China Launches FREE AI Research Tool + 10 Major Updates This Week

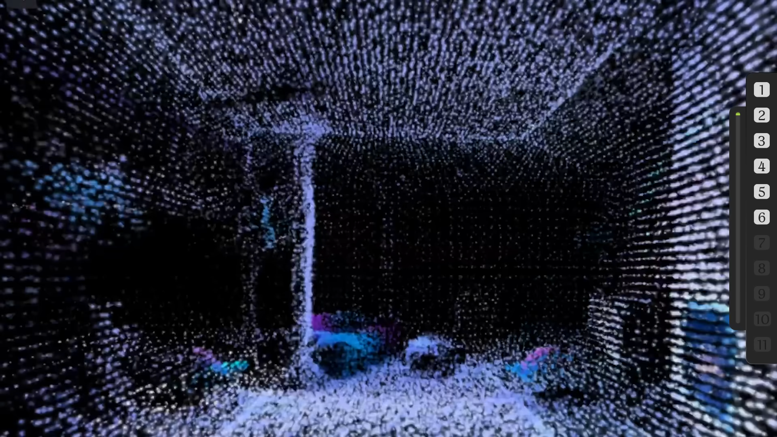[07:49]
No, it's not just a depth map. It's an actual environment you can walk around in. Pretty wild, right?